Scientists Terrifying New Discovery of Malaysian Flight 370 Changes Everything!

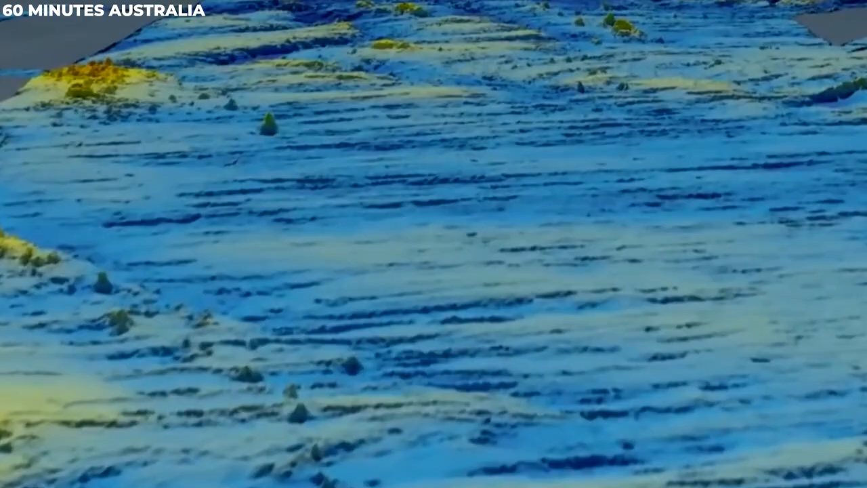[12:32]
many miles beneath the ocean's surface.
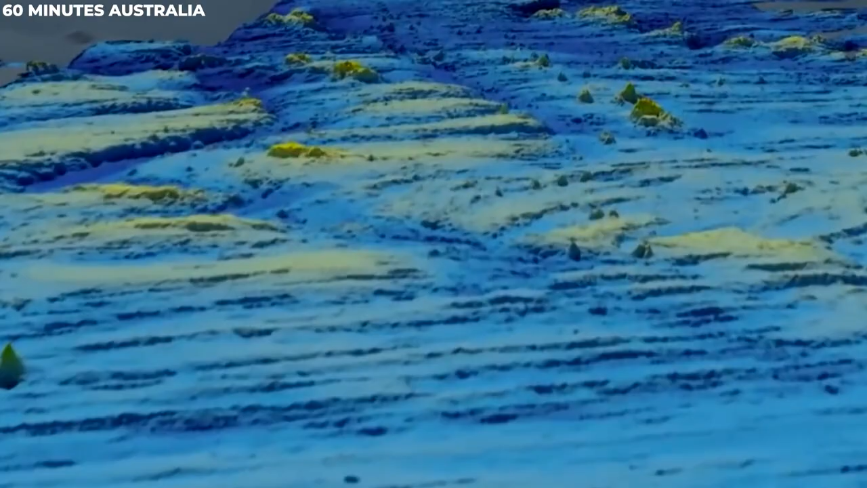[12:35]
The ocean floor was filled with ridges in complete darkness, where no light had ever reached before.